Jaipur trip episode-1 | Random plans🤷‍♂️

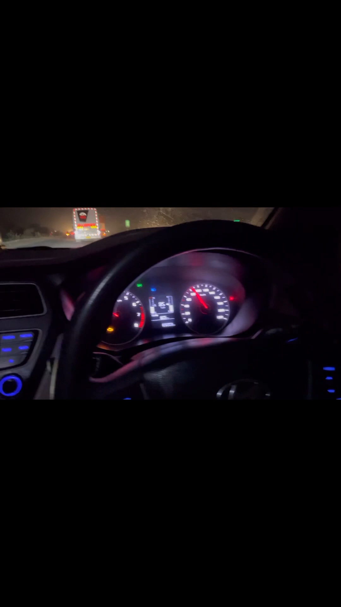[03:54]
तो इतना टाइम लग रहा है ना उसका रीजन ये है, जो स्पीड हमारी वो 80-100 से ऊपर जा नहीं रही है अपना पूरा। रोड भी नहीं है भाई ऐसा यार, जाम लगा हुआ है।
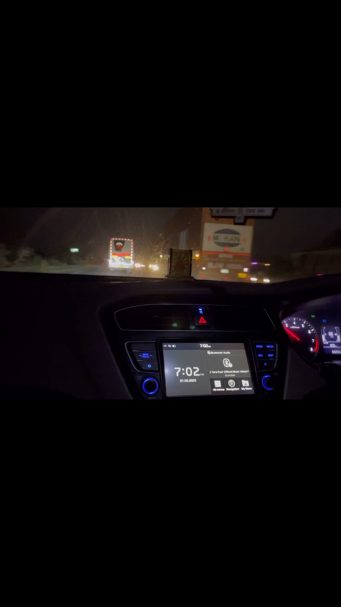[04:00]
आराम से चला रहे यार अपना, कोई दिक्कत नहीं है। कोई रश नहीं है हमको कि कहीं पे बहुत अर्जेंट जाके मीटिंग करनी है, कोई ऐसा कुछ नहीं है हमको।
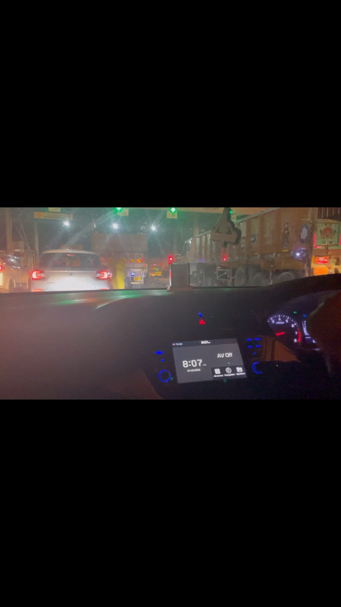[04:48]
आ चुका है हमारी ट्रिप का तीसरा और लास्ट कह सकते हैं इसको, लास्ट टोल है।